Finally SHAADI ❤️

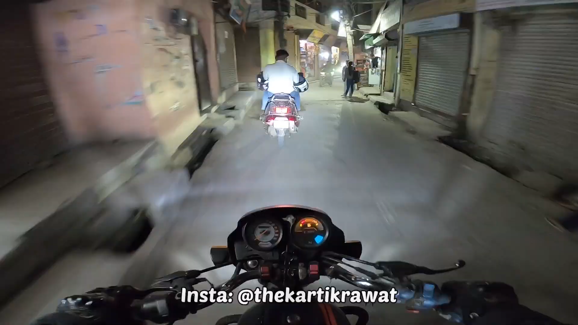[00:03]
हेलो एवरिवन मेरा नाम है करतिक स्वागत है अब सभी का एक नई वीडियो में तो अभी टाइम रात के साथ बज रहे हैं साथ या साथ बज रहे होंगे और आगे चल रही है हमारी जूपिटर